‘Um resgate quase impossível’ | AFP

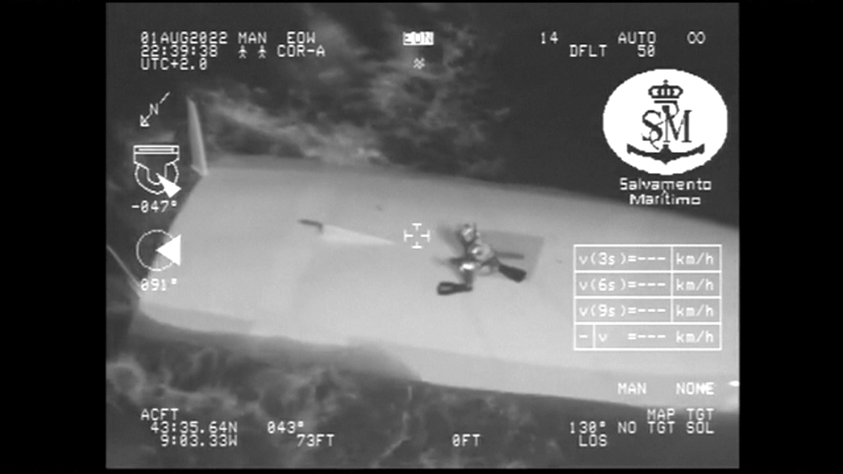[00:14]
A chamada de emergência do veleiro Jeanne Solo Sailor foi recebido na noite de
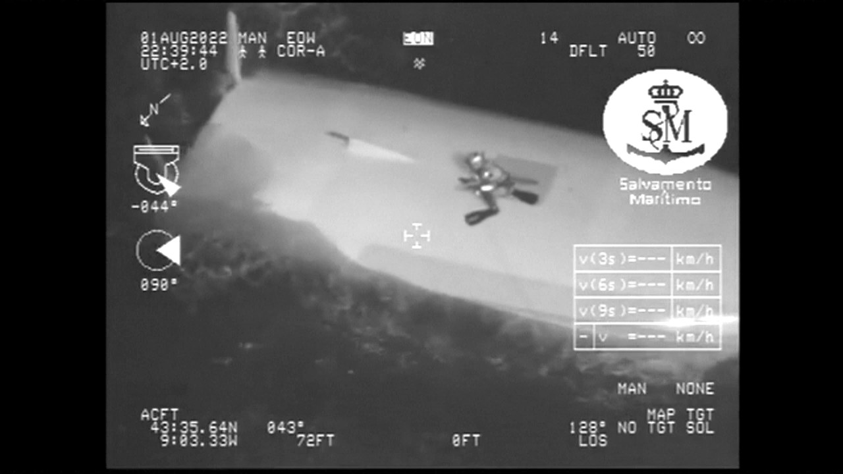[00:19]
segunda-feira depois que a guarda costeira localizou a embarcação nos arredores das ilhas Cisargas.
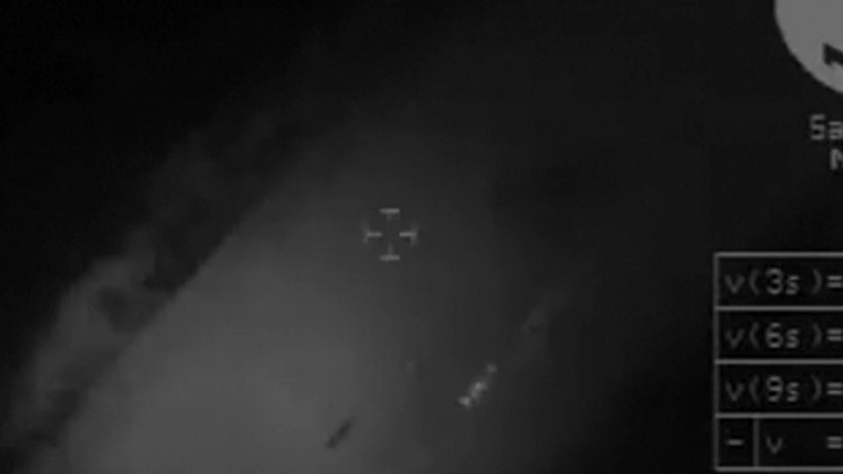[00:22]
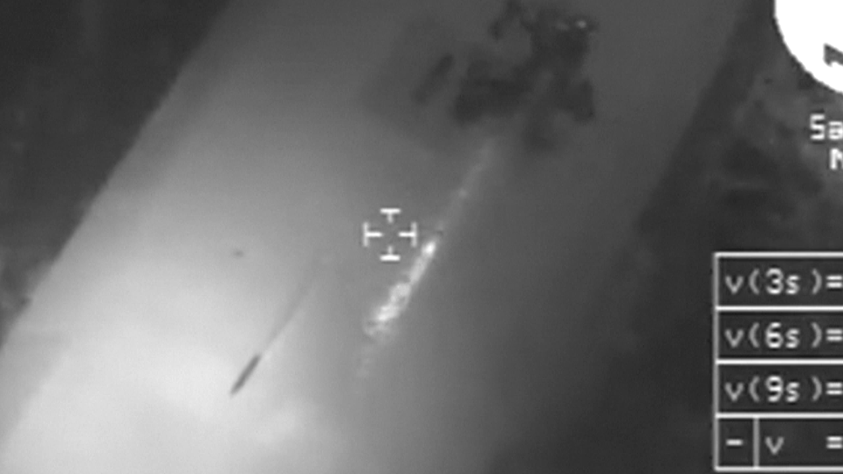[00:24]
Um socorrista desceu de helicóptero até o barco e bateu no casco, recebendo batidas de volta, o que confirmou uma pessoa presa embaixo.